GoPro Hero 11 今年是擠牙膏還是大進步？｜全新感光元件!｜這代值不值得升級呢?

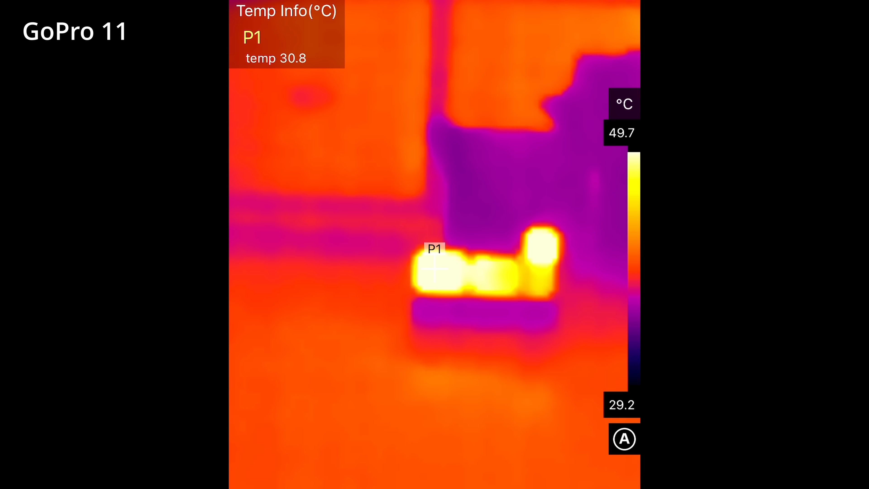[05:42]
On screen: spot 30.8°C, scale top 49.7°C, scale bottom 29.2°C
5度、39.8度與49.1度在很熱的環境下Action 3 是最耐操的喔最後是其他小更新的GoPro 11 有了三個新的縮時模式光繪、